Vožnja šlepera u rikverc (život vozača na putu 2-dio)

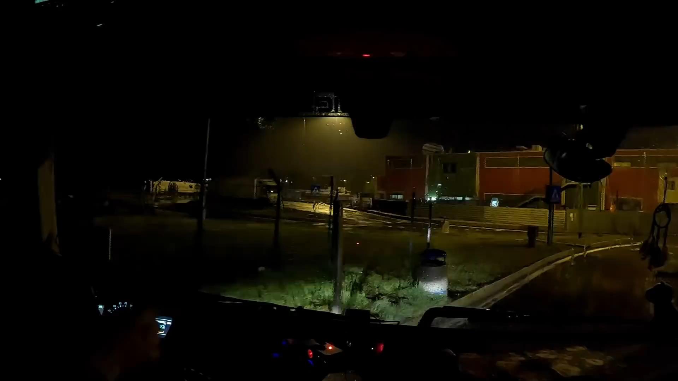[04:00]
Evo, ja su malo napravili širi ovaj ovdje dio jednog pola metra, metar ne bilo zgorih, stvarno morate dobro gledat kad izlazite.